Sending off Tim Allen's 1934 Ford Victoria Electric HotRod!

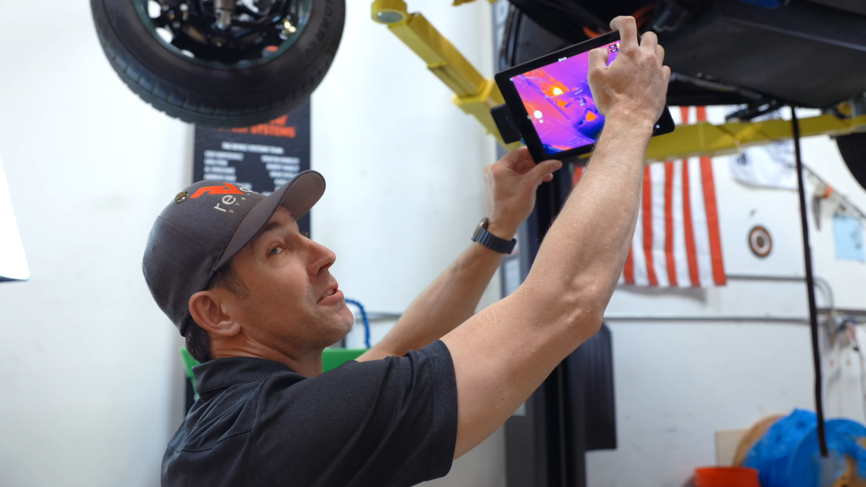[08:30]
what we also like to do is kind of go through with this is a FLIR camera so it's thermal imaging I go into the car after we've preheated everything and kind of check to make sure there's no abnormal hot spots we actually found a leak
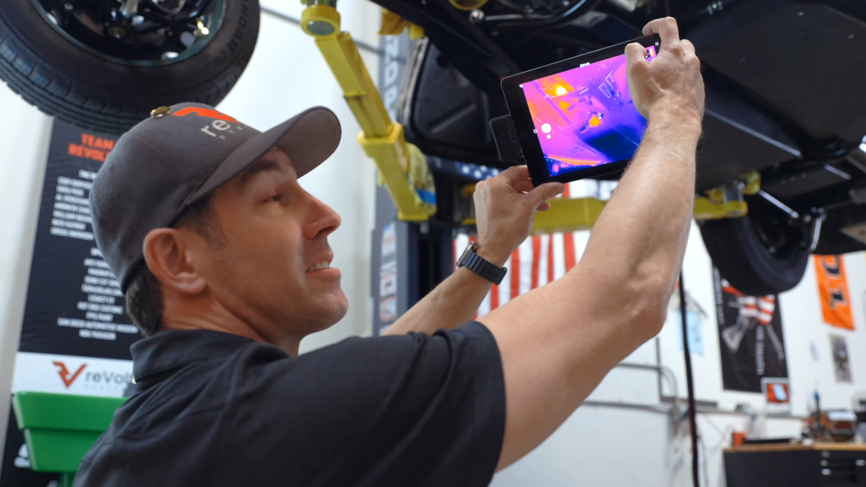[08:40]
this way the other day too is one part was getting a little bit warmer I'm like what what what is this warm spot from oh it's leaking so now as you can see there's a pump right there that's obviously a warm spot because the pump has been running you have a hot spot up here where the radiator was we applied some heat to the entire cooling system to make sure that all the thermal stuff is working
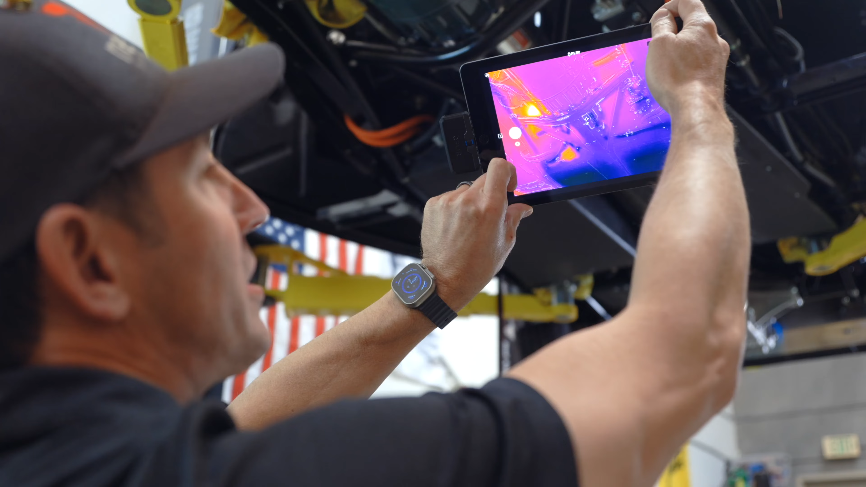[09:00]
correctly but if you have one of these cameras it's really fun to kind of go through and see where things are are getting warm and heat saturations just another tool in our arsenal
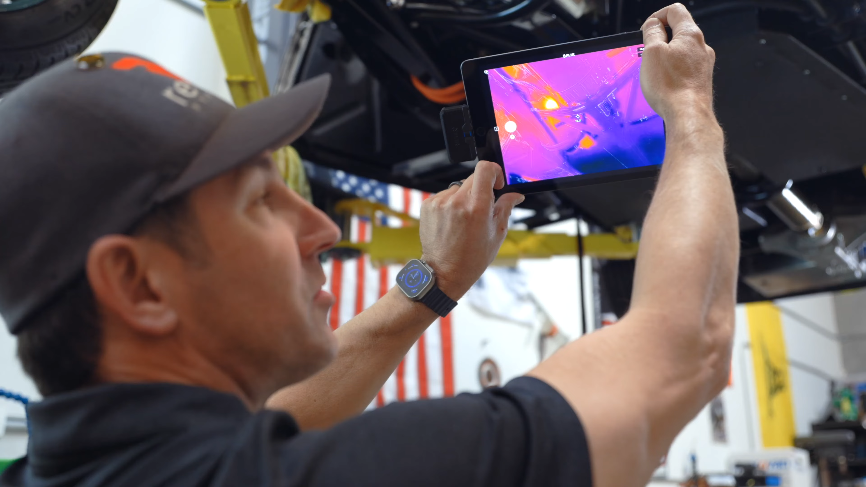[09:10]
to make sure things are working correctly so